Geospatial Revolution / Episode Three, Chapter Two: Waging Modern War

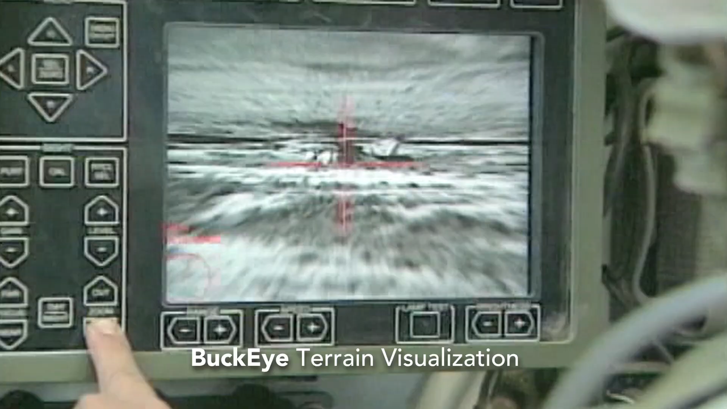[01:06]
The Buckeye program collects, processes, and disseminates high-resolution terrain data.
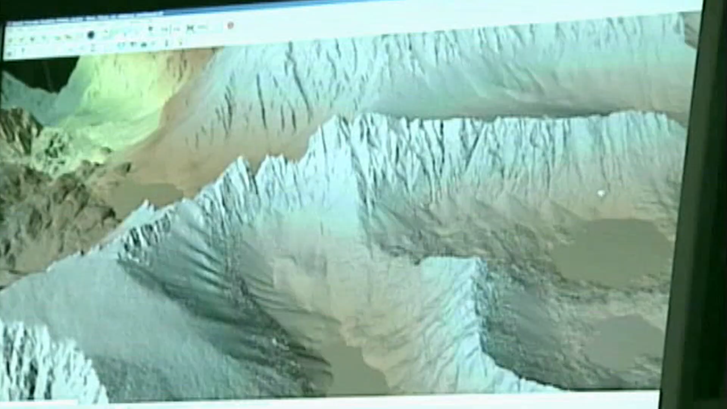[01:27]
What's the depth of the ditches?